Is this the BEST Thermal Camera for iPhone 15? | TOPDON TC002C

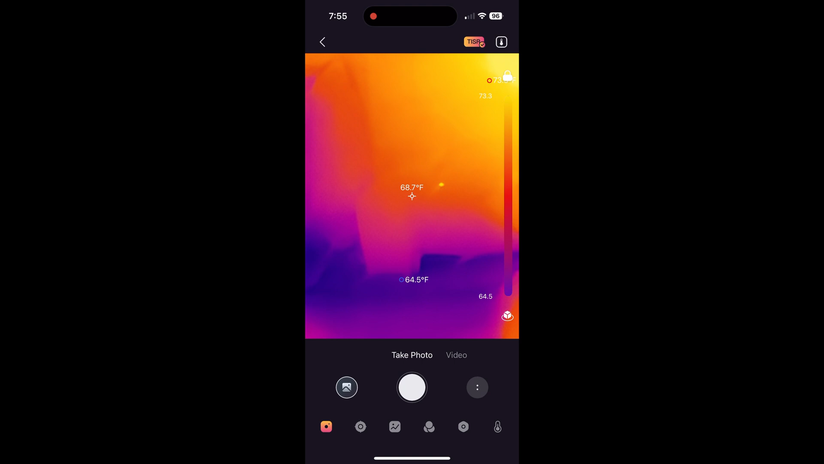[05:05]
On screen: spot 68.7°F
I've cleaned my office out and now there's a lot of hardwood floor exposed so here we're just kind of looking at the
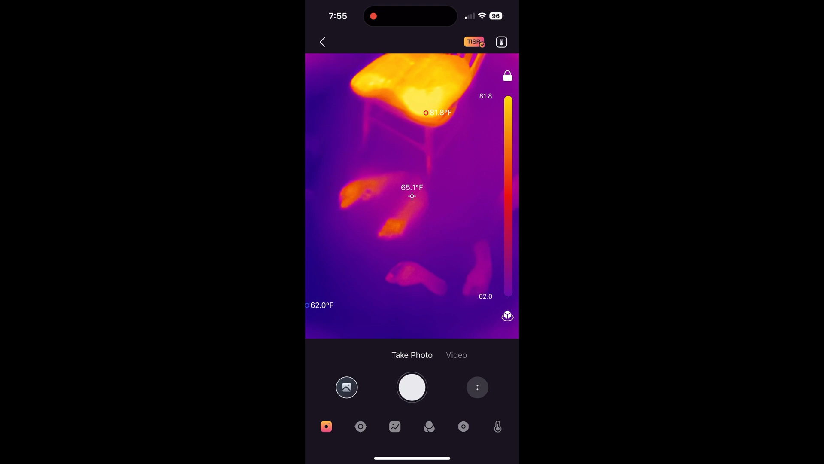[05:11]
On screen: spot 65.1°F
chair I was sitting in and my footprints this is on an area rug and I just have way too much fun with this I was just very tickled so I'm gonna walk over to where it transitions to the hardwood floor here in a second
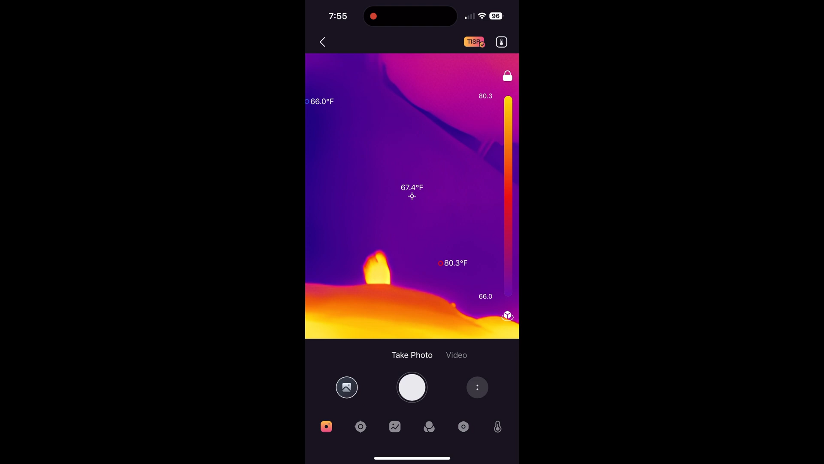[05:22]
On screen: spot 67.4°F, max 80.3°F
we're just gonna take a look at the carpet okay now here we go over to the hardwood I kind of feel like red green when he's narrating adventures of Bill so here you can see it on the wood and the carpet at the same time so now we're gonna go into the kitchen
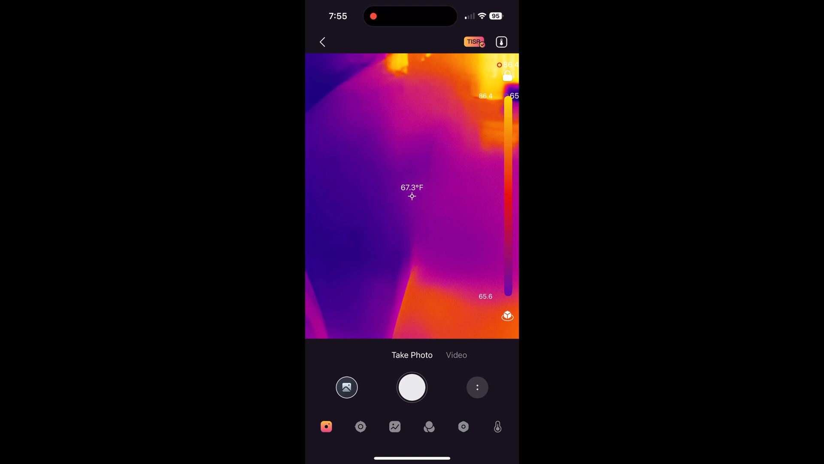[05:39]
On screen: spot 67.3°F
just kind of have a look around the refrigerator's you know exhausting a bunch of heat onto the floor and you can see this thing's really snappy and responsive trying to look at the top see if there was heat coming out of the freezer so we're gonna go over here to the stove I turn this burner
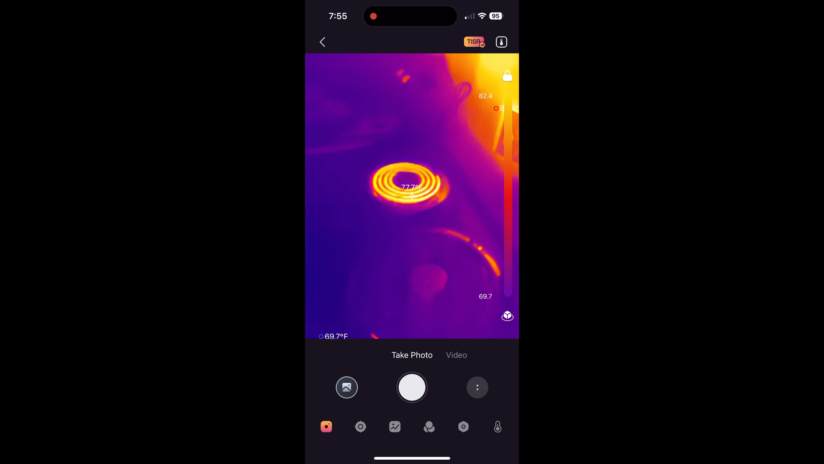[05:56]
on and I immediately regret it because I remember there's something spilled on this burner so now the house stinks
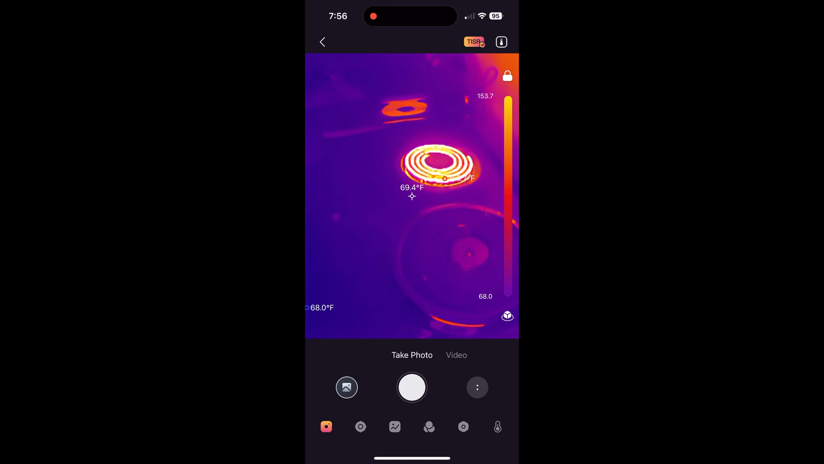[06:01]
where you can see that orange there at the top that is a like piece
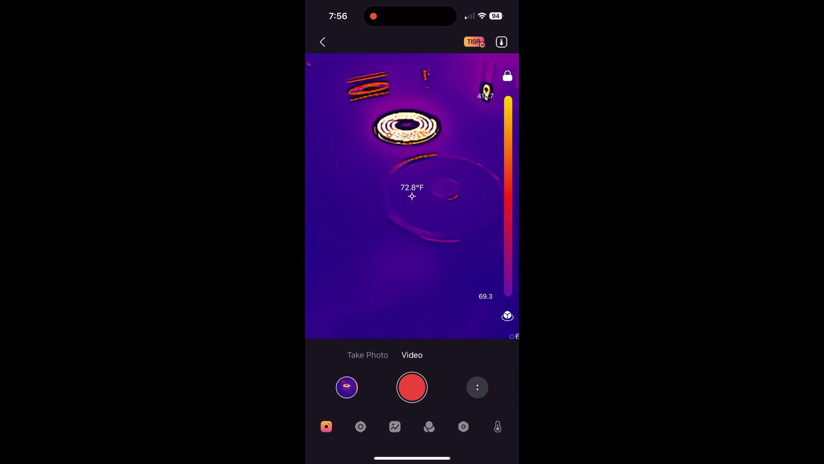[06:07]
On screen: spot 72.8°F
of chromed metal so it's reflecting the you know
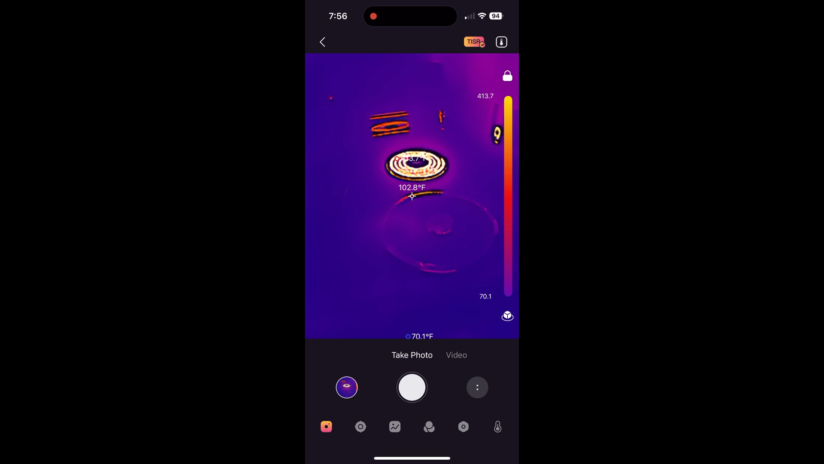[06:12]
On screen: spot 102.8°F
the infrared same thing with the little trims around the burners so
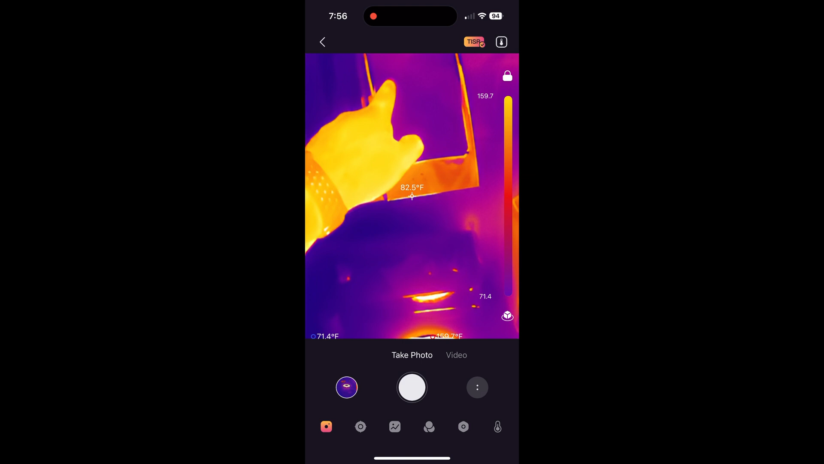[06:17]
On screen: spot 82.5°F
I'm gonna run the microwave here for a few seconds you can see my fingerprints and then I just want to see like what heats up in there now I'm realizing oh yeah the glass reflects infrared so I wave to the camera and we'll just go in here and look and you know the plate warmed up a little in those
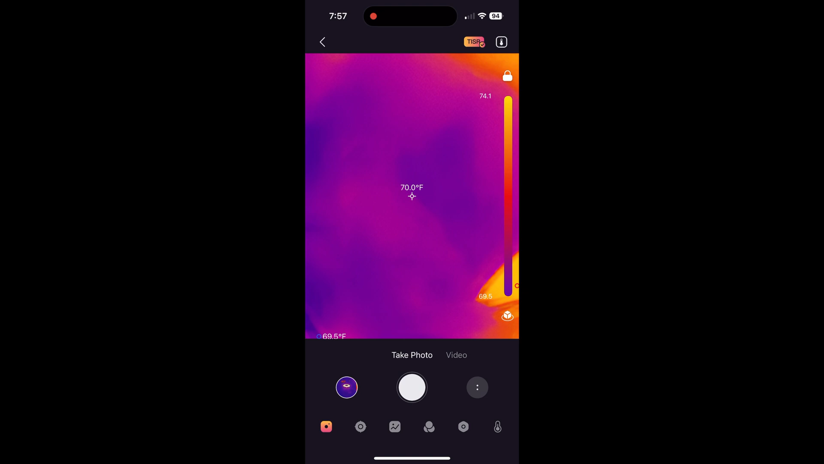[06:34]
On screen: spot 70.0°F, min 69.5°F
15 seconds nothing else did so now I'm thinking oh well let's get a cup of water or something so we're gonna go ahead and close that we'll come over here I set
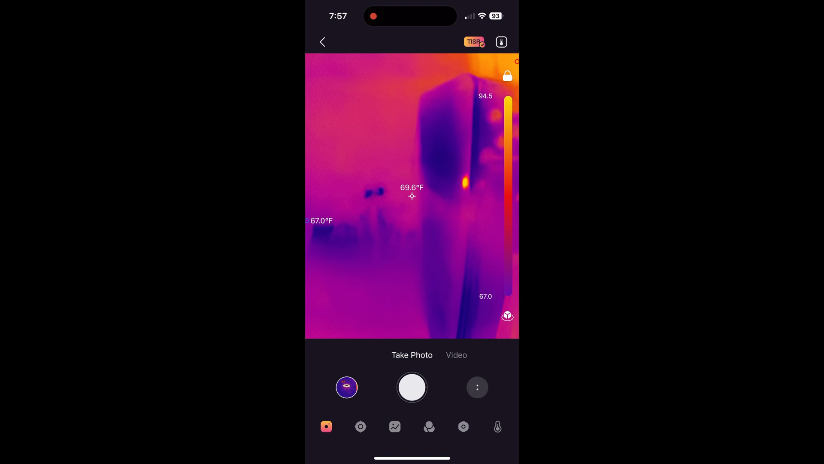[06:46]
On screen: spot 69.6°F, min 67.0°F
the phone down for a minute got some water now we're back it's in the microwave running already and then I'm gonna play around here in the in the glass some more doing some Vulcan salutes and now I notice that my eyes look weird because of my glasses so I start doing weird stuff
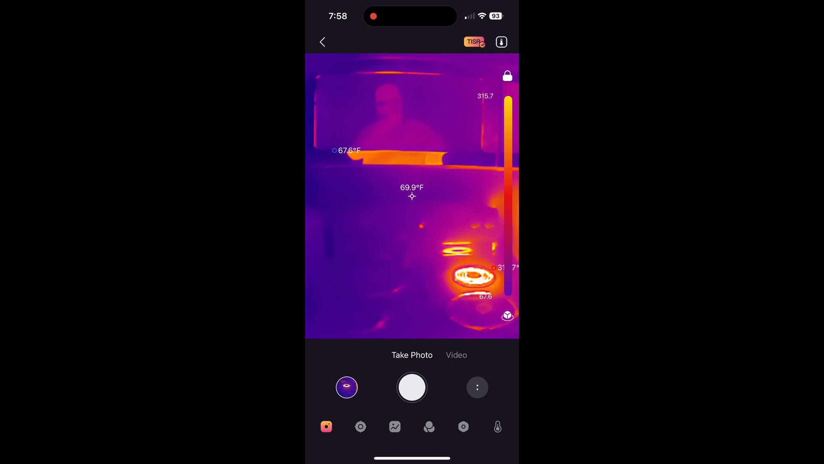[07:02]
On screen: spot 69.9°F
you know things and things a child would do so we've ran it here for about 15 seconds
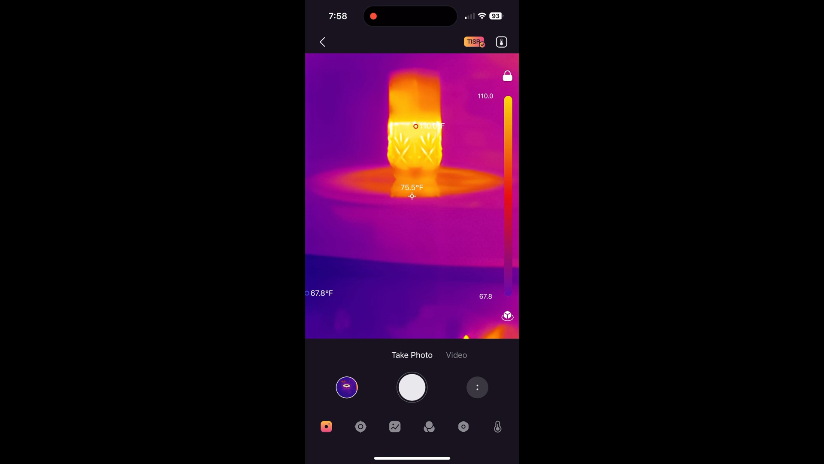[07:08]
you can see where it's kind of warmed up it's about 110 degrees or something we're gonna go ahead and shut it we're gonna run it some more I was hoping I could get some steam coming out and that if we could actually detect the steam so let's look at the chest freezer this always cracks me up you got all those
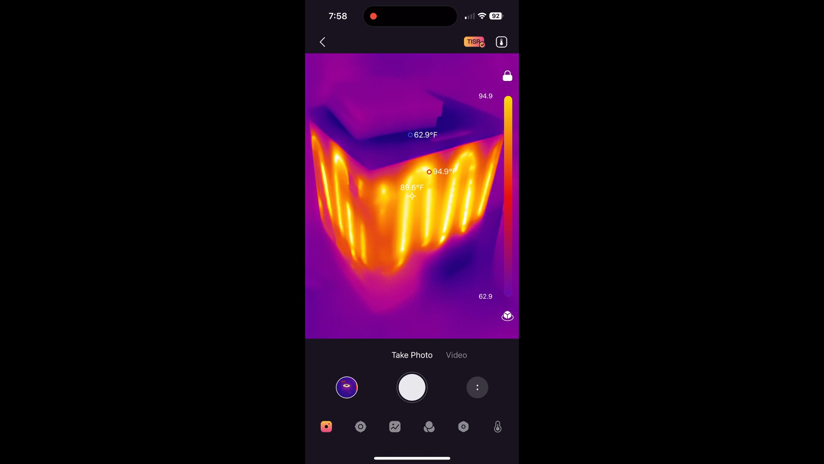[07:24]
On screen: min 62.9°F
like heat exchangers there that are part of the chest freezer we're gonna look over
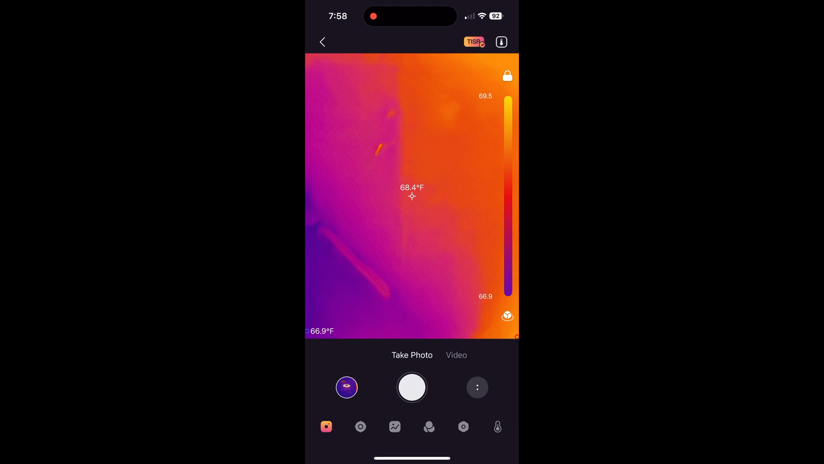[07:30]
On screen: spot 68.4°F
here on top of this bookshelf you can see in one of my euro units putting out quite a bit of heat it gets really warm the microwave is done take a look at it you
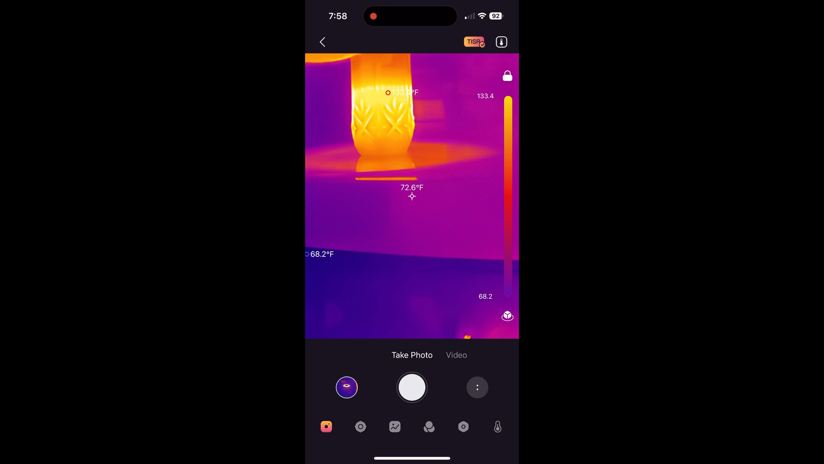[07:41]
On screen: spot 72.6°F
know it's a little bit warmer about a hundred and what twenty four hundred thirty four something like that we're gonna run it just for another minute I notice these weird splotches on my hand that don't have
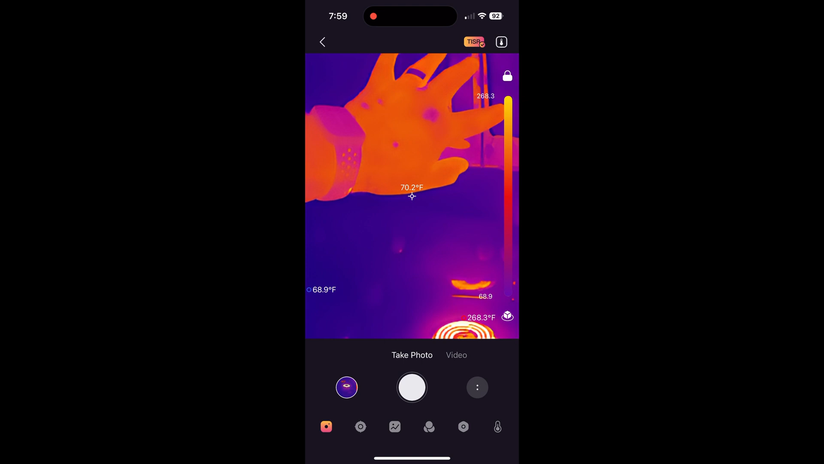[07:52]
On screen: spot 70.2°F
the heat and I'm not sure what that is the one up by my knuckle is actually like a tough patch